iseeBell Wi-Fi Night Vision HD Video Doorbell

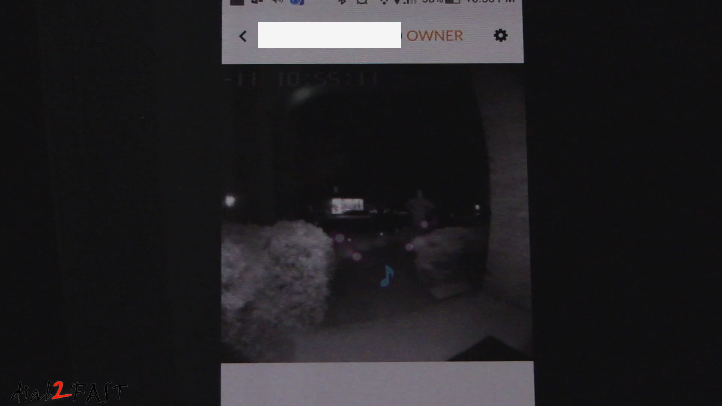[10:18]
As you can see, even in complete darkness, the infrared sensor is able to illuminate the area 20 feet away.
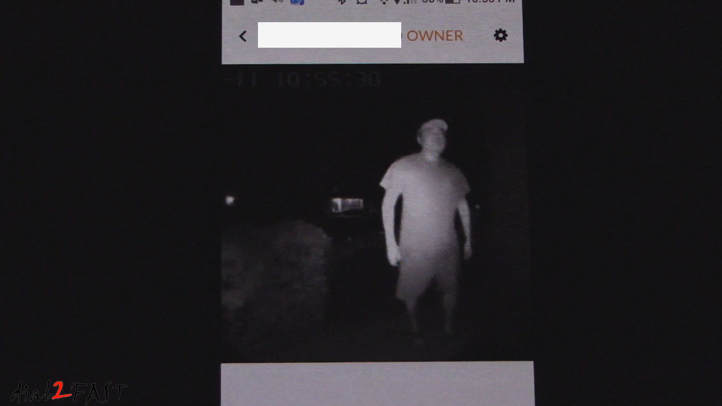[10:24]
And if you have someone walking up to your door, you can clearly see the image of that person. And this image you're looking at right now is being captured with no lights at all. For the motion detection feature, you can go into the setup menu and set the sensitivity of the motion sensing. You can also configure which zone in the camera view to detect motion. There's also a setting for schedule.
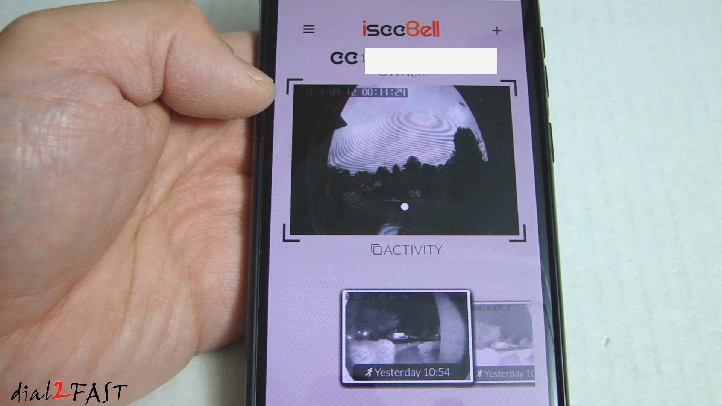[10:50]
So if you want to detect motion during certain hours of the day, you can do that also. Now when it detects motion, the camera will take a snapshot.
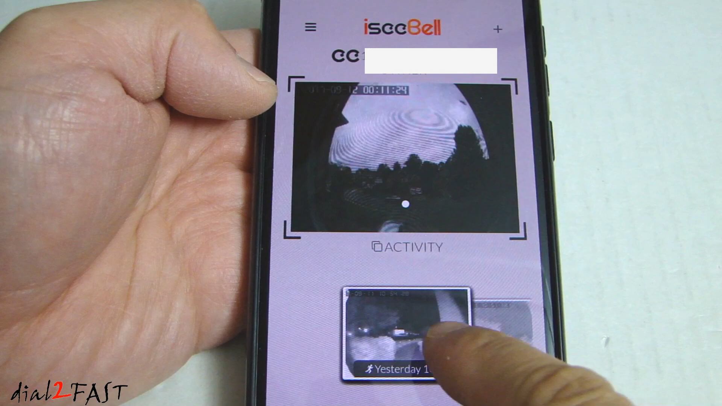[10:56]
At the bottom, you can view these events. So if I select this one right here, these are the still pictures it took.
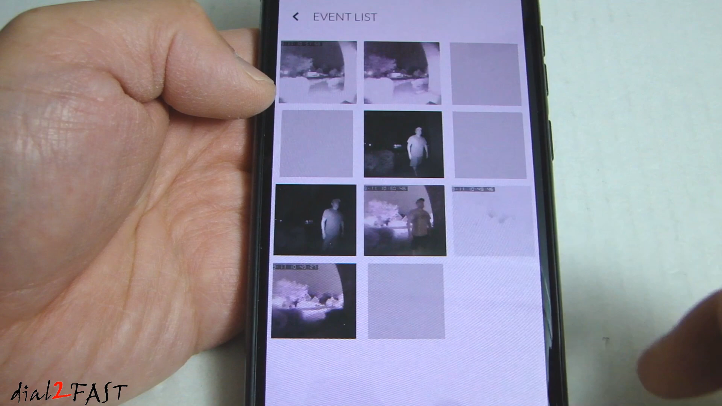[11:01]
It has a date and time at the top left-hand corner.
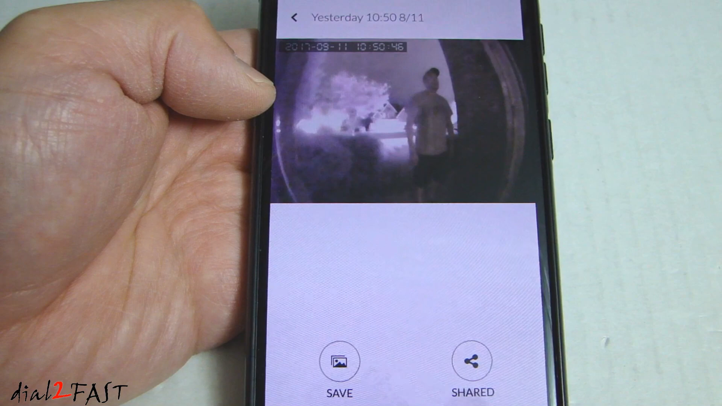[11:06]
Now if I scroll over here, you'll see some of these icons have a lock symbol on it.